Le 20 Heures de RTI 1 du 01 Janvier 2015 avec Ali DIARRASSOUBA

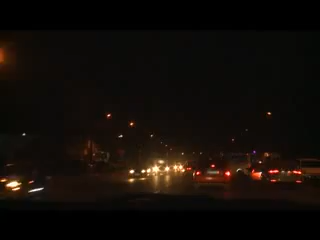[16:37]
Un peu plus loin à Angré, dans la commune de Cocody, même ambiance. Plusieurs personnes ici également sont sorties dîner en famille.